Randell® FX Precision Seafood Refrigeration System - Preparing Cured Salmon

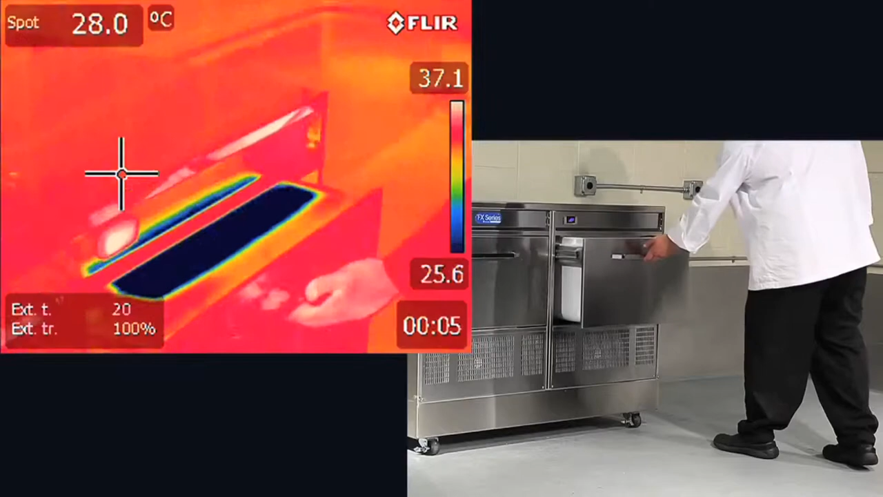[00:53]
On screen: spot 28.0°C
With thermal imaging, you can look at the FX drawer and see how it's designed to capture the cold air.
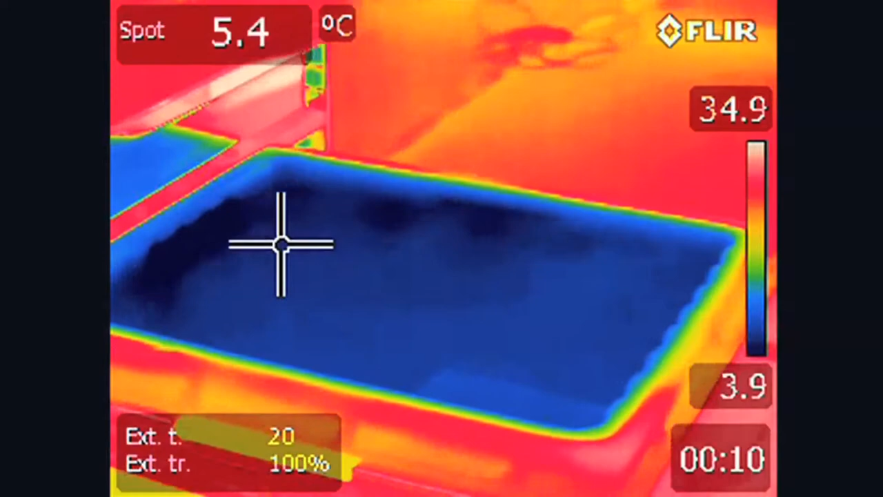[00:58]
On screen: spot 5.4°C
This allows for a temperature range of 5 degrees below to 40 degrees Fahrenheit, or for seafood, right at 32 degrees.